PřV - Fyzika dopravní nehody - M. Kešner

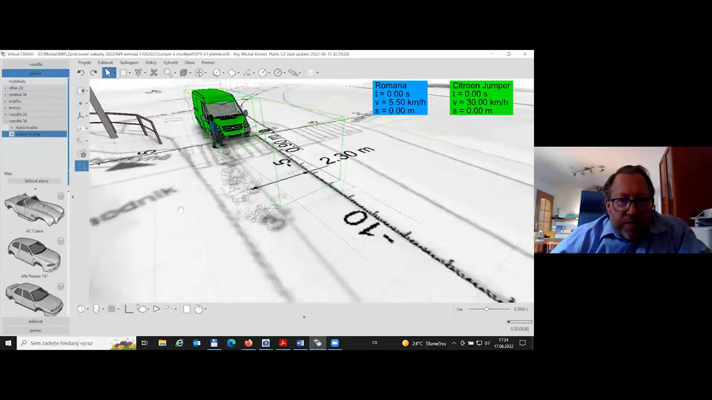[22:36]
kde vidíte, že zde byla tedy naimportována postava chodkyně,
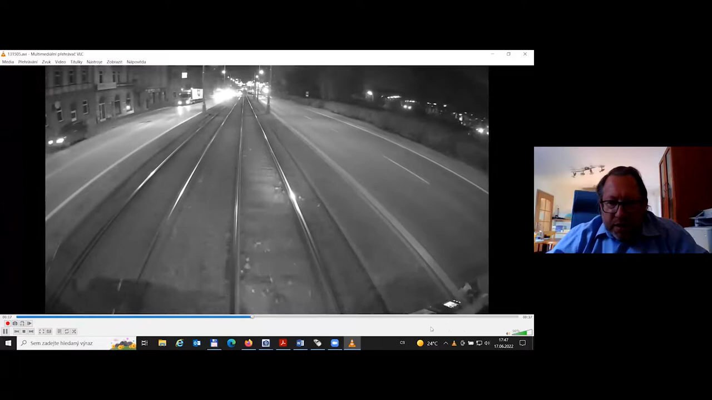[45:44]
to je zajímě situace, která je velmi nešťastná a ta nehoda měla tragický následek.